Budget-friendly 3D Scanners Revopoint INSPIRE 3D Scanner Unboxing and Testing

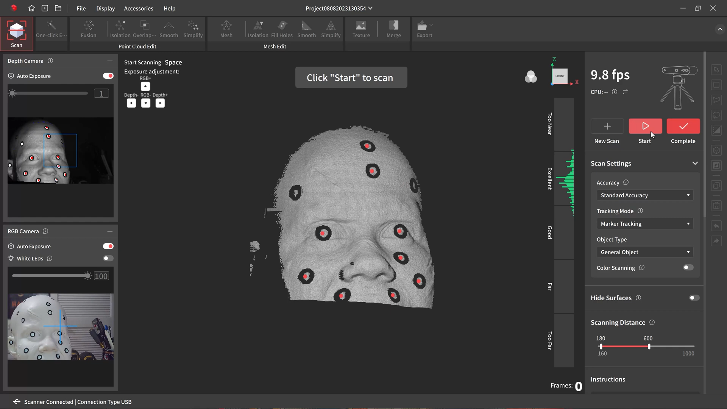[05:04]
So we're going to scan this head that I've got, and I've got it set to accuracy as standard.
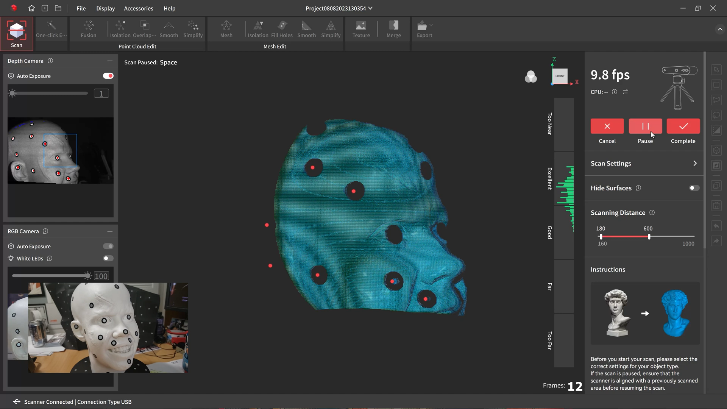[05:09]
We're going to do marker scanning, because I put the markers on. I wanted to test out what it would be like marker and or just without the markers, and I've just got the object on the turntable,
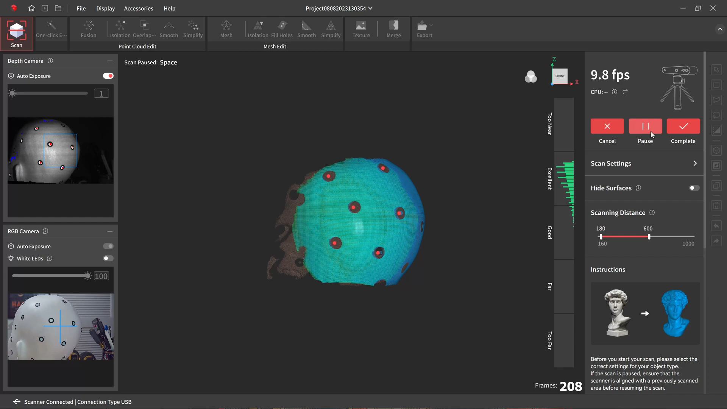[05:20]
and it's just scanning around. If you see the image in the lower left-hand corner, and then I'm just tipping the actual tripod,
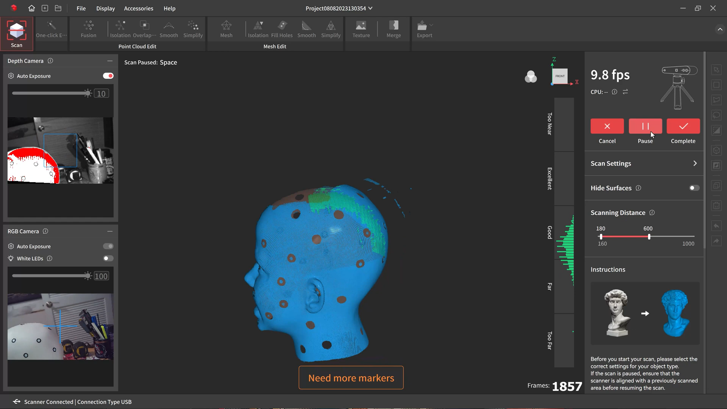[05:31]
and now just lifting it up, and you can see I'm doing a little too fast, I think, so it's erroring here and there,
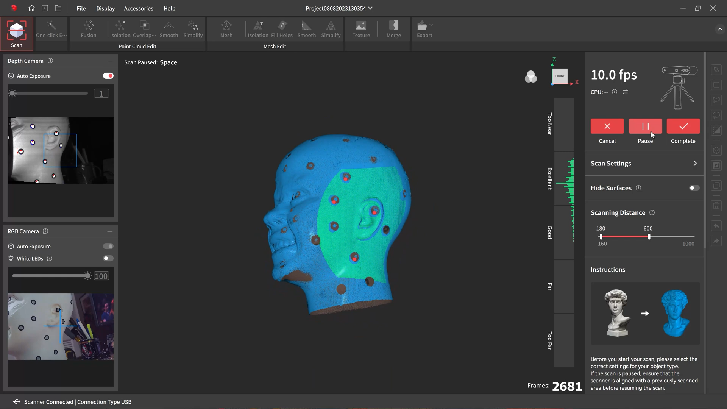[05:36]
but in the end, I was really kind of happy with the scan I got.
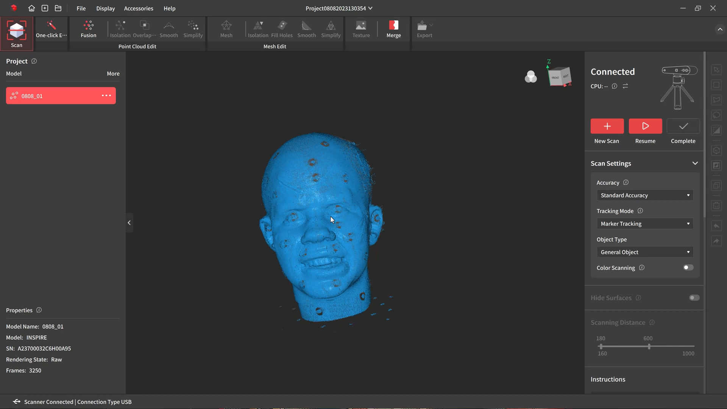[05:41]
Unfortunately, I was not counting on the fact that once you go through and create the mesh,
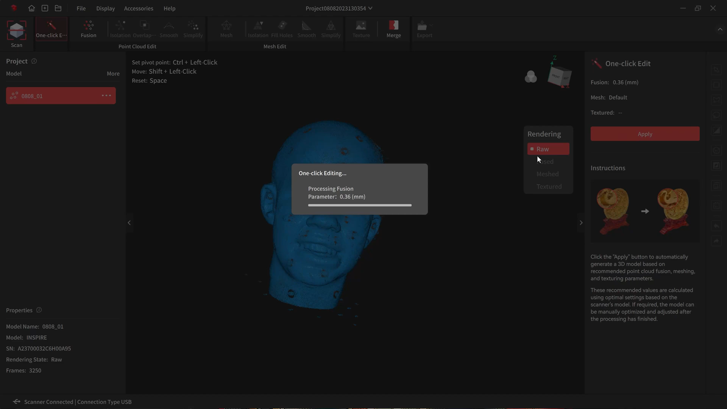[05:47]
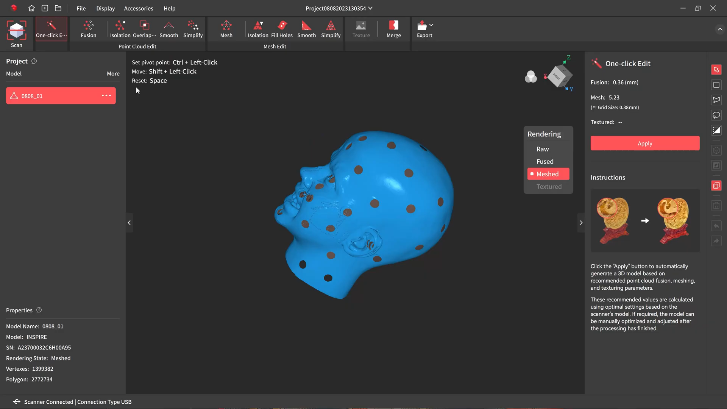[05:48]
you have all the little dots here, all the holes from the markers, and you need to close those up.
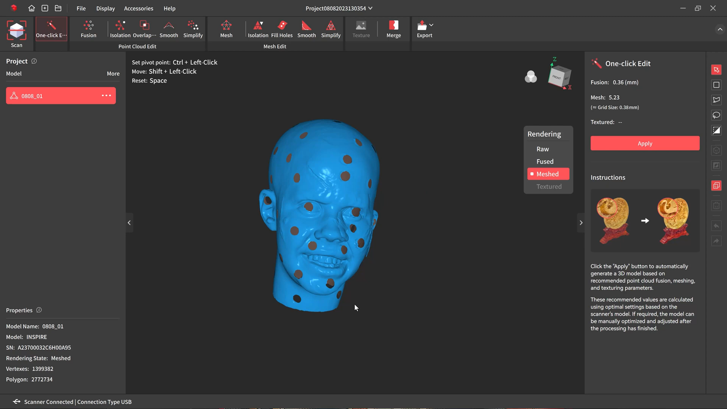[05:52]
So I went to close holes, detect, and it detected all those.
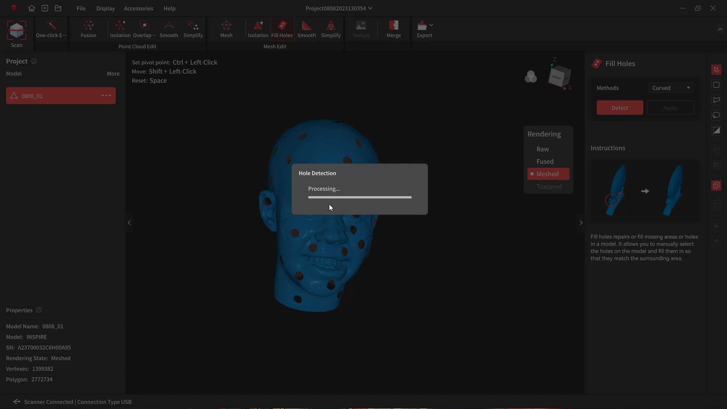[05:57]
That took a little bit of time, and then you've got to go and select each of the holes.
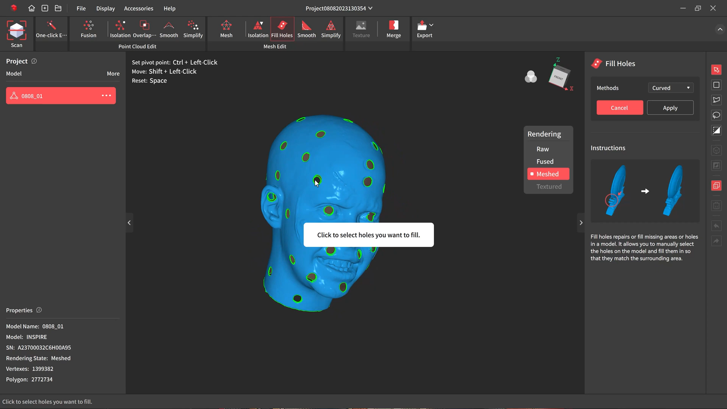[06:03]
I do wish that the software had something that would just like auto select everything, but here it is, and you can see even with those, you know, corrected, it's really not acceptable.
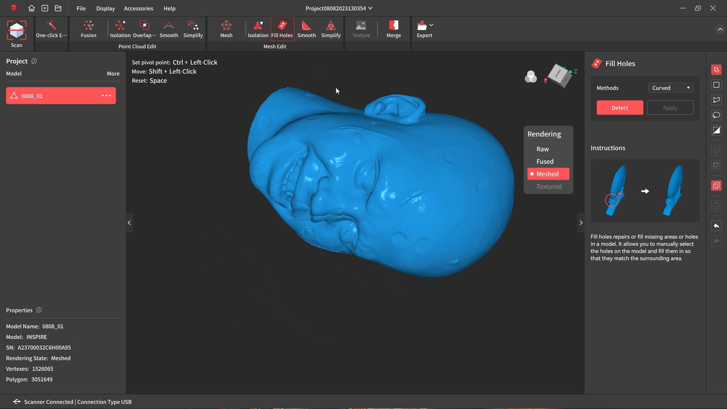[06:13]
So I went ahead and took those off and just did a straight standard accuracy with just the facial scan, and I'm doing the same thing.
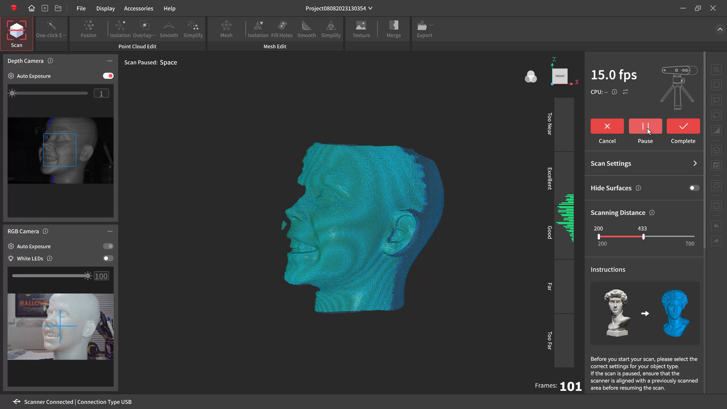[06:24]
You can see in the lower right, I've got, or the lower left,
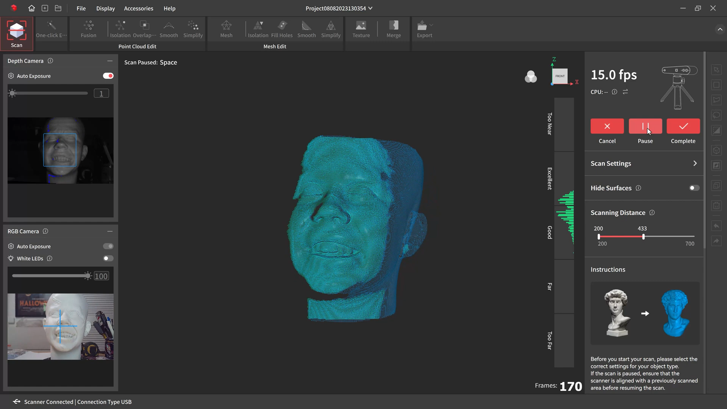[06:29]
that the image is right there, the actual video, and the upper area is with the infrared, and I'm just tipping the tripod, and then lifting it up to get the top.
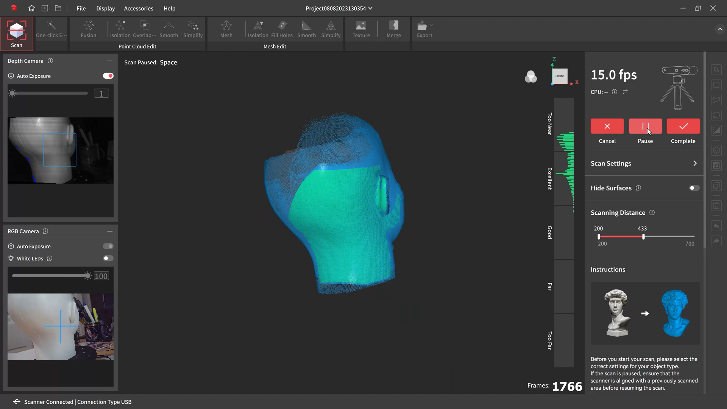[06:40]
Again, this is going to take me some practice.
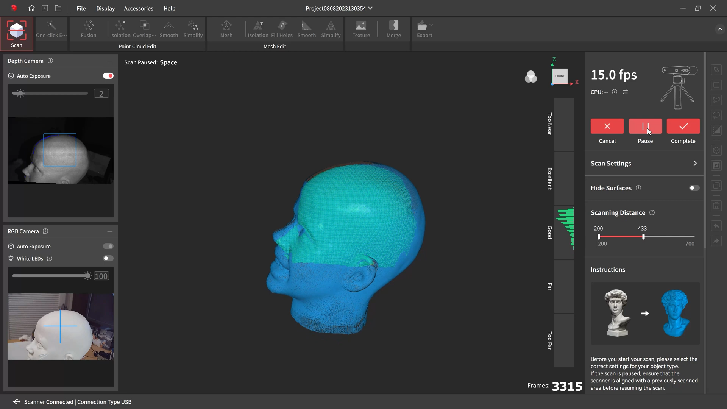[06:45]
I've never used one of these, but you know, you want to keep your scan over there in the excellent range, so that you're not losing anything.
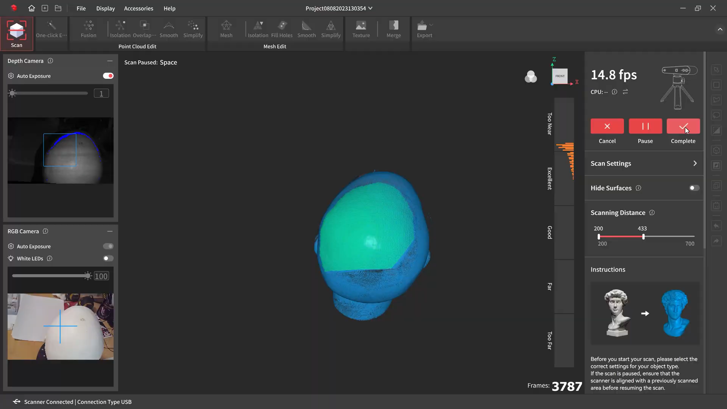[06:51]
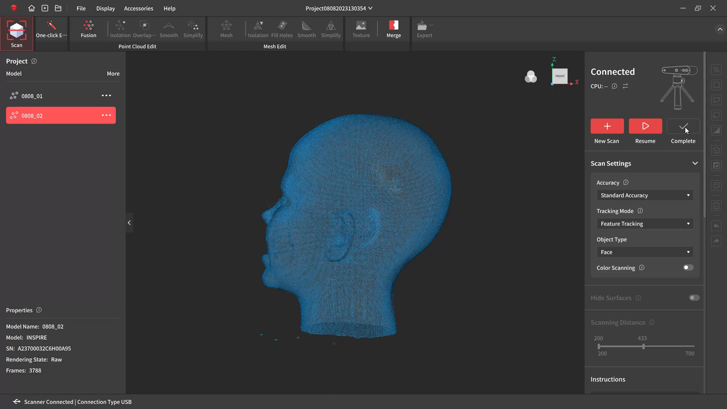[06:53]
And then when I went ahead and made this mesh, I was super happy with how it turned out.
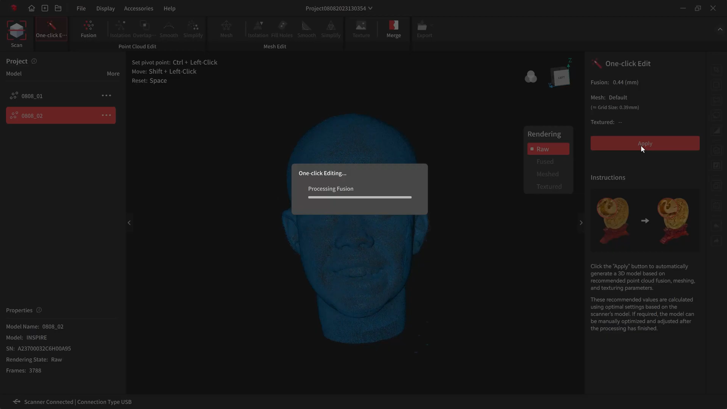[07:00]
Now depending on how fast your computer is, this could take a little bit of time, but look at that. That looks really sharp. It's got quite a bit of detail in it, and if you were going to need to do a print of this, you could, a 3D print,
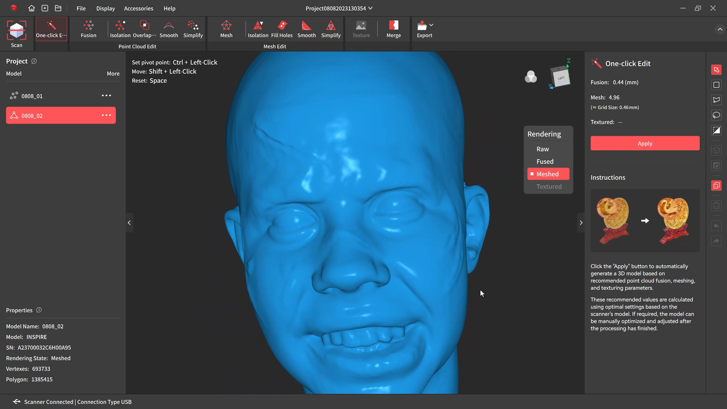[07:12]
or if you wanted to bring it into something like ZBrush, you could fix it up a bit, but a great way to digitize something.
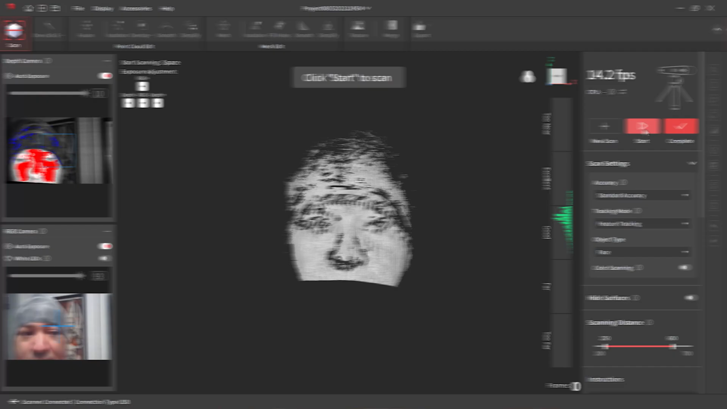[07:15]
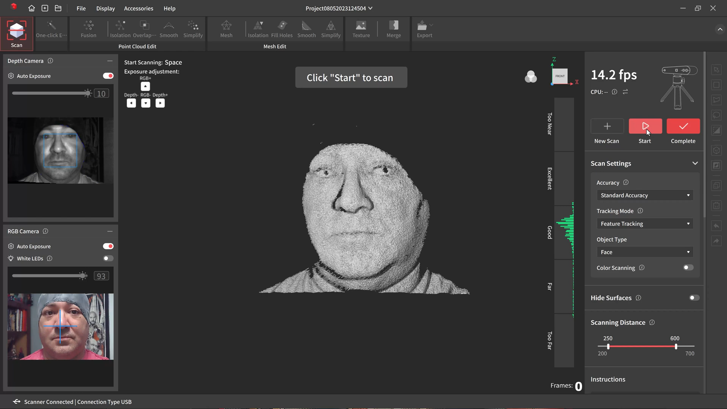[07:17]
So now I'm going to do just the head scan. I was going to do a full body, but I need more practice with the software and the scanner.
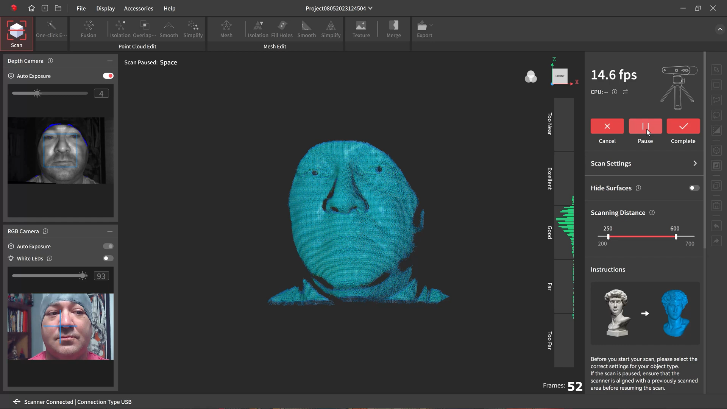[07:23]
So my son here is actually scanning me. I am wearing a bald cap because, you know, it doesn't really like hair all that much,
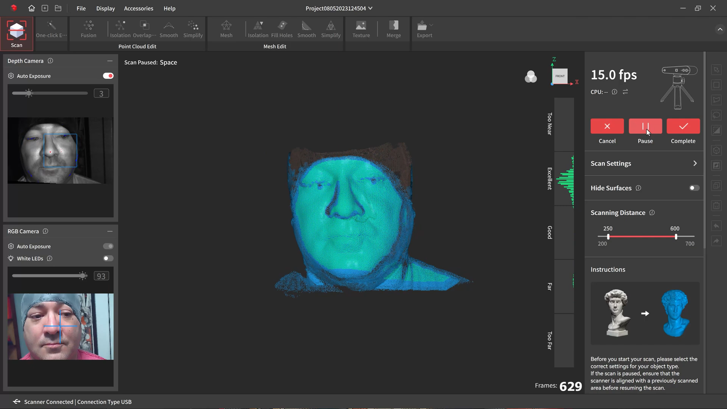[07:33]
and I'm just sort of turning around slowly as he lifts the scanner up and down, and I thought,